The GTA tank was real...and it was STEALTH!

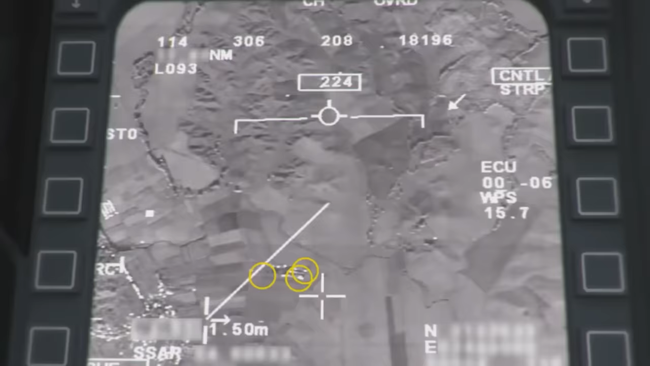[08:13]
However, nowadays, thermal images, night vision, and even radars with SAR capabilities will detect the vehicle,